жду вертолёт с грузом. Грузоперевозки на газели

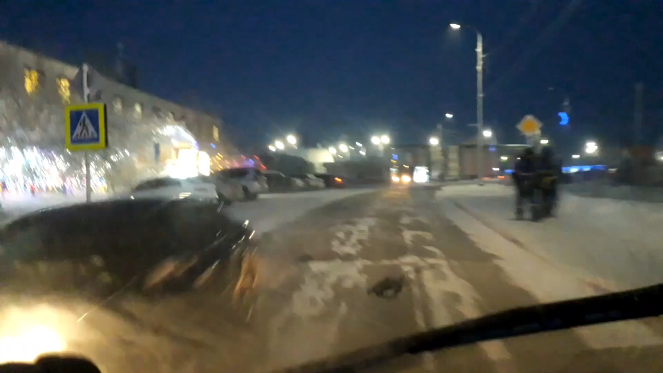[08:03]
Я говорю, вот всё. Всё-всё-всё разукрашено.
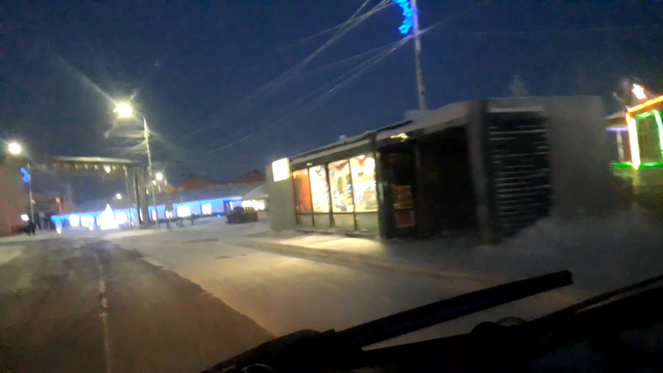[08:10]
Вот этих сквериков тут, вот едешь, их вообще полно. Только что вот бетонка по дороге.